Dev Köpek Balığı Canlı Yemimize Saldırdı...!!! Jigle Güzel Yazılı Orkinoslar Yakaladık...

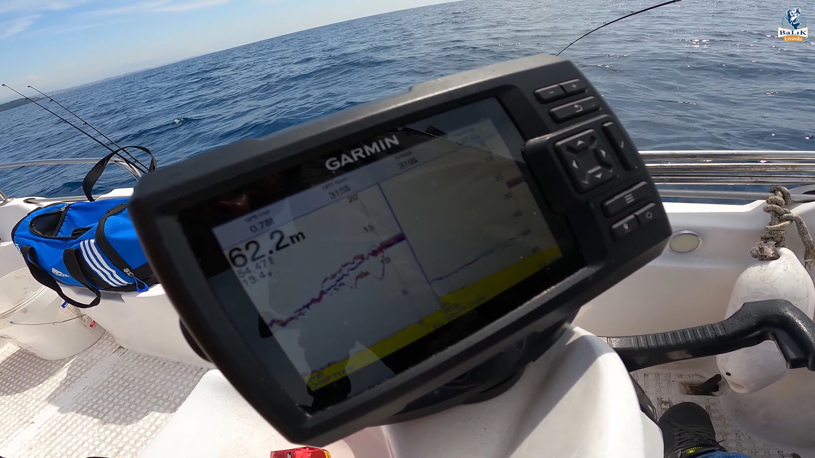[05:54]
On screen: depth 62.2 m
Şu an balığın yanındalar. Her an alabilir. Aynı böyle oldu benim şeyde. Tral videomda. Geldiler dedim. Hazır ol.